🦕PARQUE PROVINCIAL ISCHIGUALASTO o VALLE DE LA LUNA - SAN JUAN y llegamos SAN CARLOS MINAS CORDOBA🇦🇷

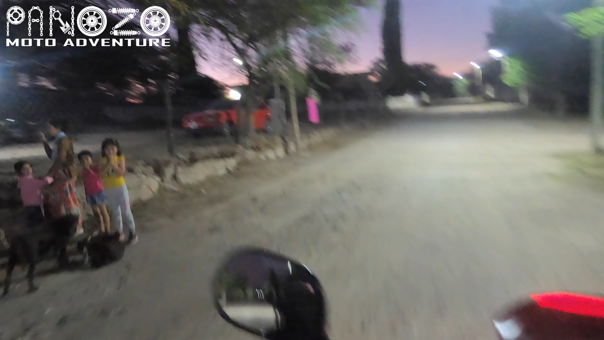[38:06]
Quiero ir de día. Me parece que es esa bajada al camping, ese camino que había ahí.
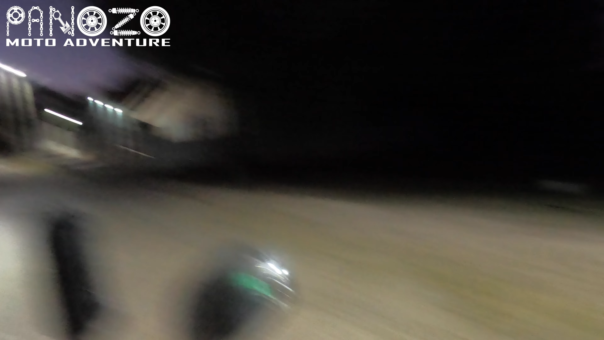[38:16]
Pero tampoco me quiero mandar, ¿no?
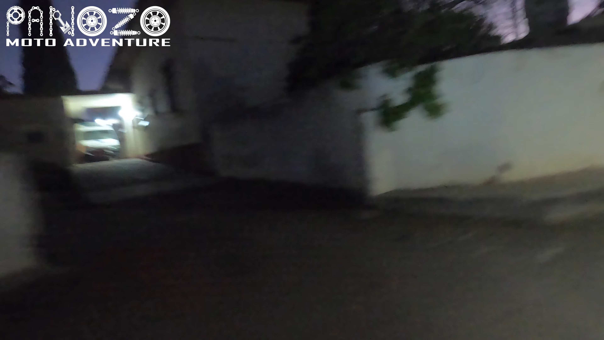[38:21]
Ah, este es el hospital.
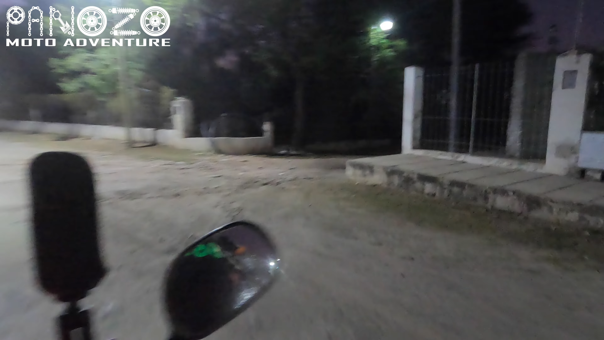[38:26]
También se puede bajar ahí si fuera el camping, pero no hay ni un letrero.
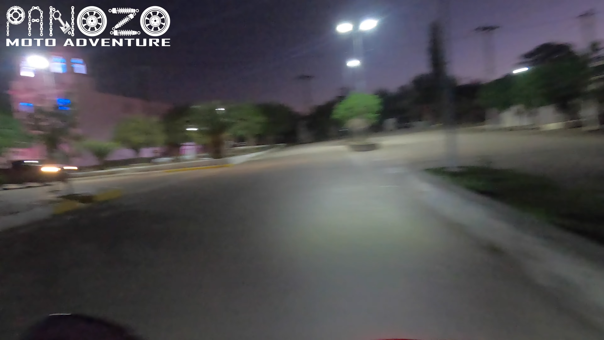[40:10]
A ver. Qué lindo que está la iglesia.
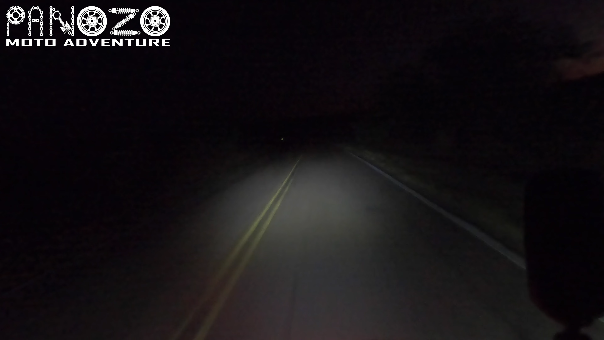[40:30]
Me dijeron que el siguiente pueblo estaba a 22 kilómetros. Así que estoy sintiendo fresco por acá. No me puse todavía la campera, me tenía que haber puesto, ¿no? Qué bien que alumbran estos auxiliares, la verdad. Es como si estuviera yendo de día. Hoy voy a apagar para no dejarle ciego. Está con alta, entonces yo no voy a sacar la exploradora.